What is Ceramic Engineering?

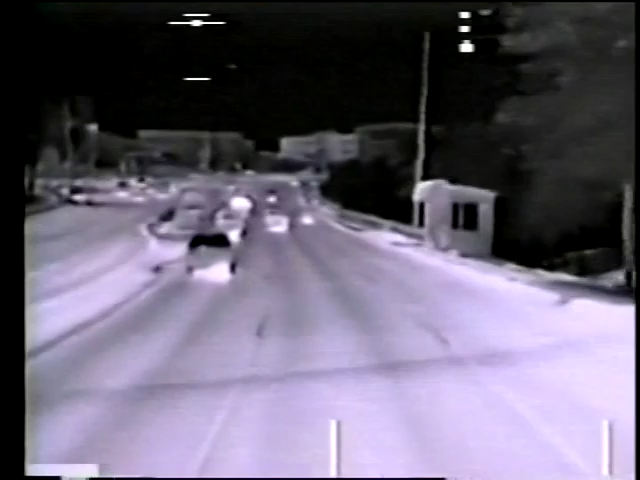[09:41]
Night scopes and thermal imaging cameras rely on this technology, called pyroelectric ceramics.